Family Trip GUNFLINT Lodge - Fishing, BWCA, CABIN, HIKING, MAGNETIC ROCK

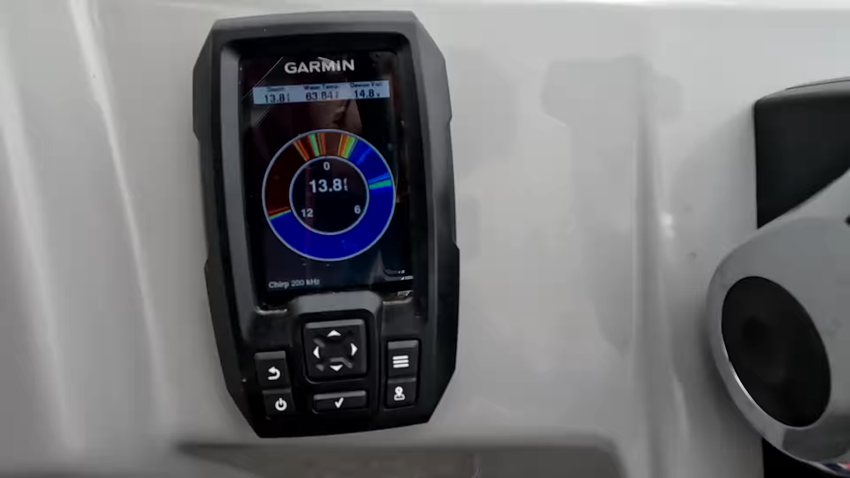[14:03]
Yeah, it's like a vexillar. It's kind of cool. Are you catching them?